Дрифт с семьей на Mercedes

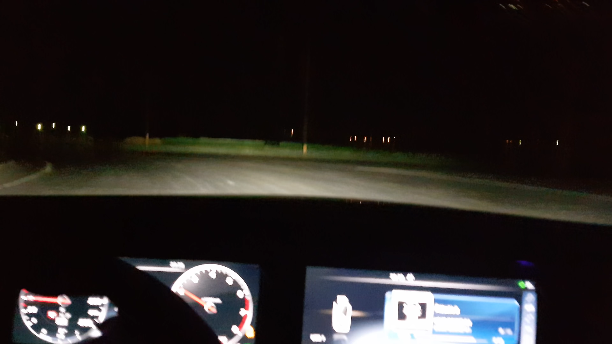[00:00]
Уже резина перегрелась. Ты не боишься? Я боюсь.
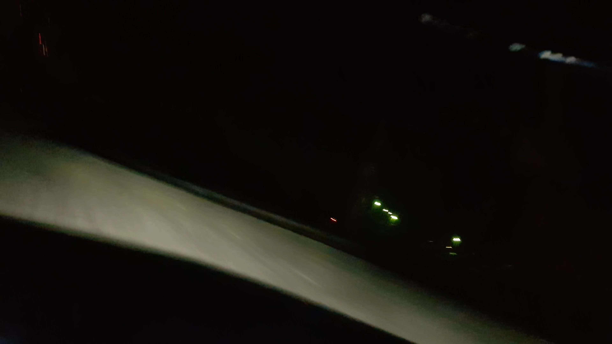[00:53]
Пригрелась или не пригрелась? Ну, очень сильно нагрелась уже резина.